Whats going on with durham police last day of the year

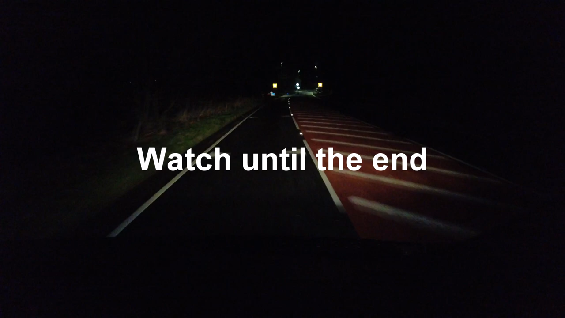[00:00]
just coming into Lanchester. It's the last day of the year and the time is 4:20 in the morning.
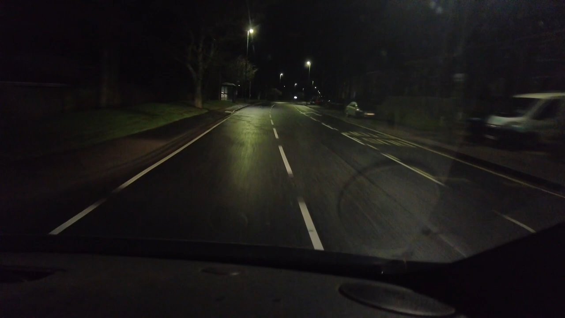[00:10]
And I was heading home. Just I couldn't sleep, so off I trot back home. And I was just coming through Neville's Cross. And just after Neville's Cross,
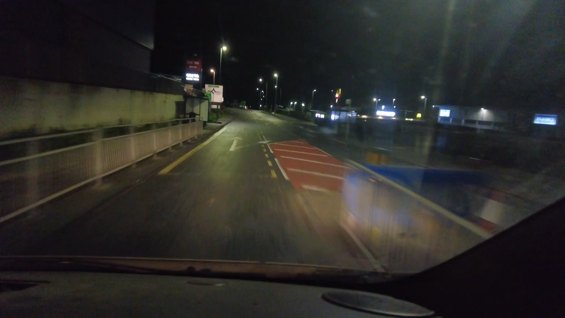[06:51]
I would imagine they'll be heaving and all, people getting a drink and that. McDonald's is open. $1.66.9 in Morrison's diesel.
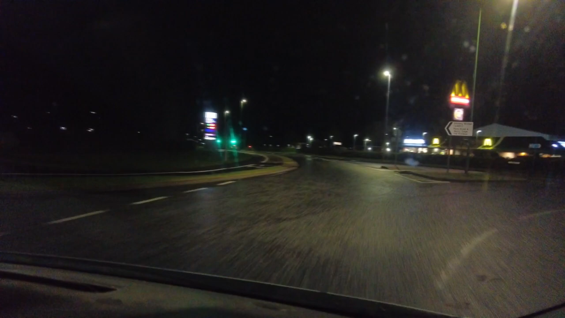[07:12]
Same price at Tesco, $1.66.9. There's two people sitting in McDonald's this time of the morning.